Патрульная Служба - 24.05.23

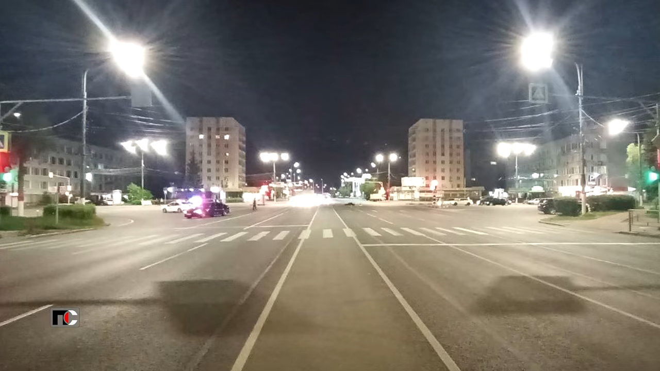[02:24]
Вечером 22 мая на проспекте Чайковского мотоцикл «Хонда» проехал перекресток на запрещающий сигнал светофора,